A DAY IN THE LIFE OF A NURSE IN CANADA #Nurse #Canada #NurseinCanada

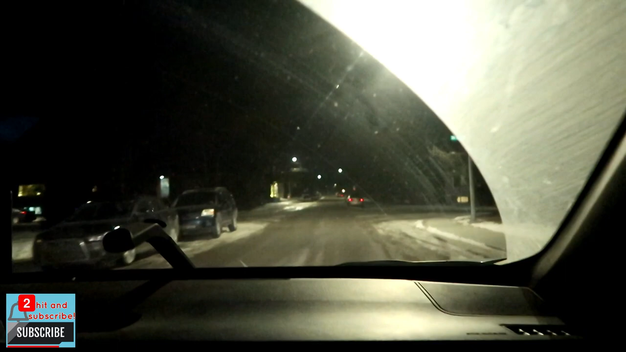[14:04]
Ano ka ba? Mati ko na sabi yung KFC. Yan guys. Makikita nyo puro yellow pa rin sa gilid. As in, alam nyo kung oras na. Alas 5 pa lang siya. 5:30 pa lang pero napakadilim na.